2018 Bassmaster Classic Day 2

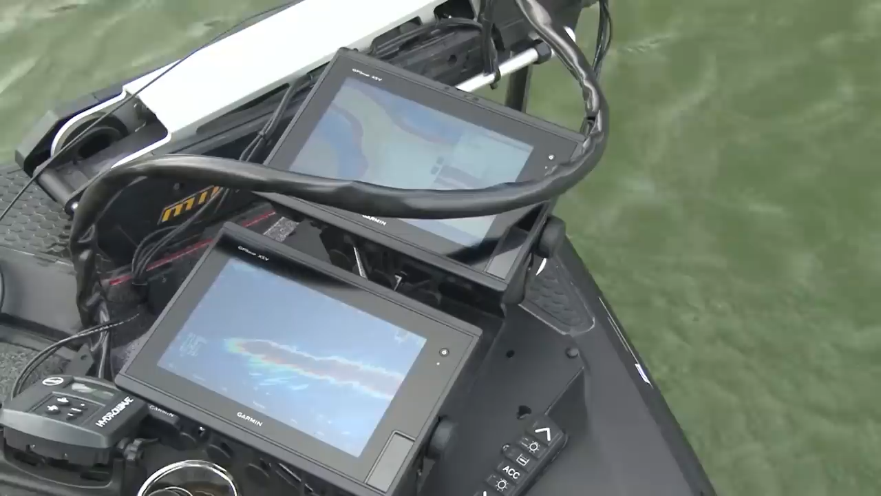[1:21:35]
Super weird, dude. There's like some deep brush or something right down there. Man, late in the day, that one was clutch.